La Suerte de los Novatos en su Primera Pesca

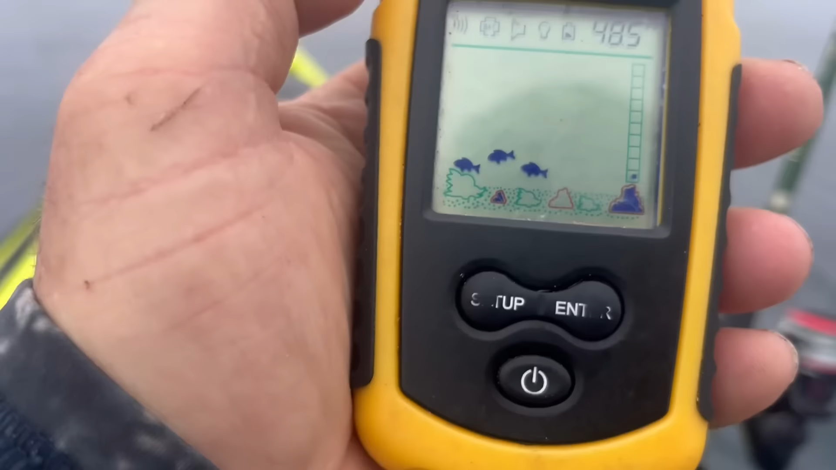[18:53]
Este es el sensor, amigos, llegamos hasta 5 metros, ya pasando un calor de acá abajo, ¿eh? Esta es la altura, 5 metros y tanto profundidad, casi 4.
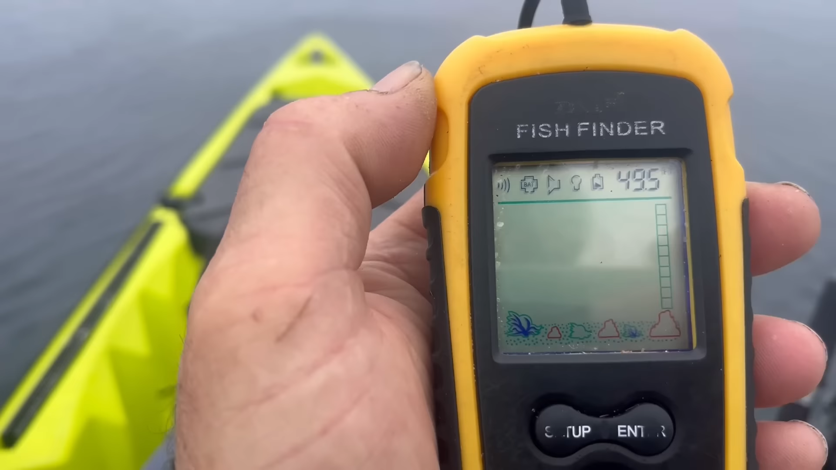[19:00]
Y, ay, espero que sea en corvina o algo interesante, pero vamos a ver si impacta mejor.